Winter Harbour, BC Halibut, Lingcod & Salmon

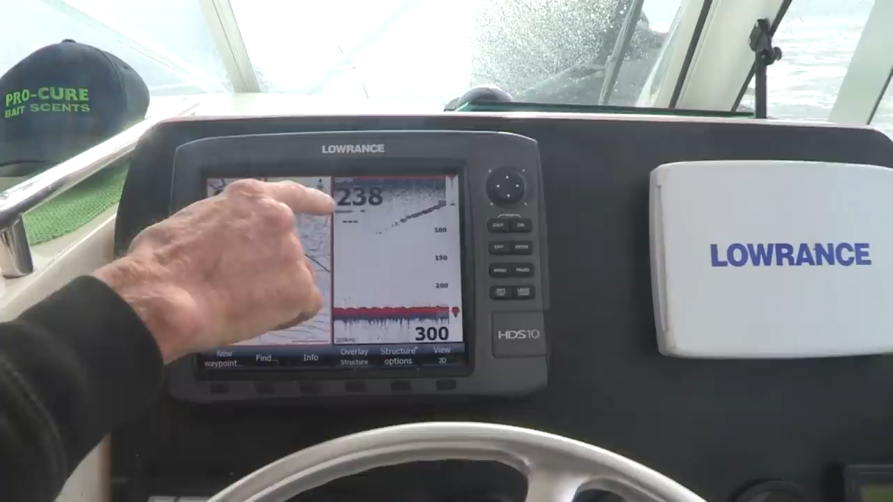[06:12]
screen so he's about 50 feet right here nice one too that's big way
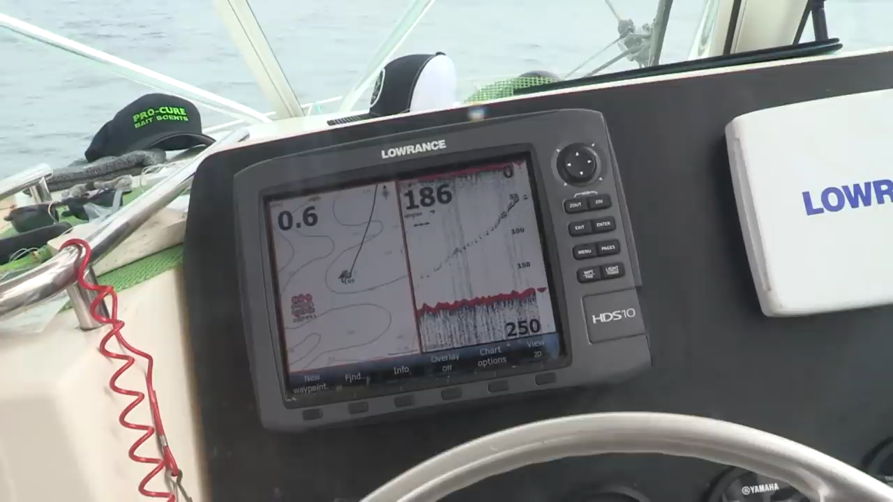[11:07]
not what we're looking for but it'll do for right now you can see him right from the bottom coming up on the screen how deep is he? 80?